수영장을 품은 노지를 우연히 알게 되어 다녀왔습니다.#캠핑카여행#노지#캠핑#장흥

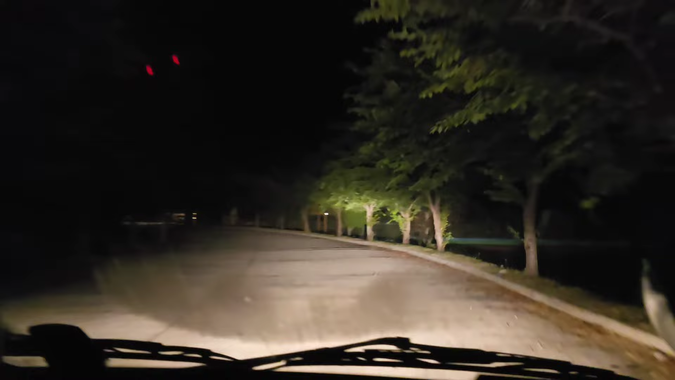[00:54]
여기가 아니지. 화장실인 것 같은지. 아, 여기 차가 있네. 들어가볼까? 여기 들어가 보자. 아, 들어가기 전에 한번 보고 들어가야 안 되겠어?
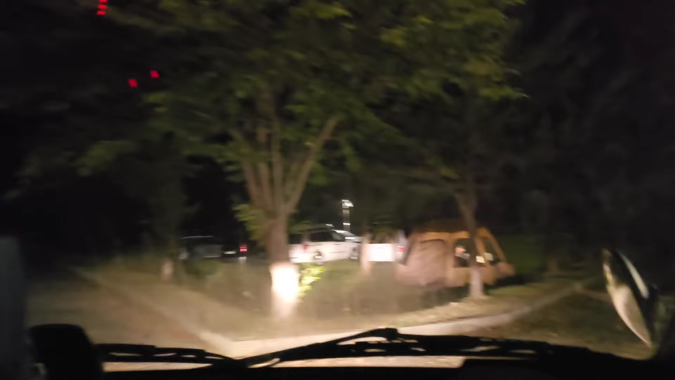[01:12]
보고. 어, 맞네. 여기 맞는 것 같았다, 그치? 오케이.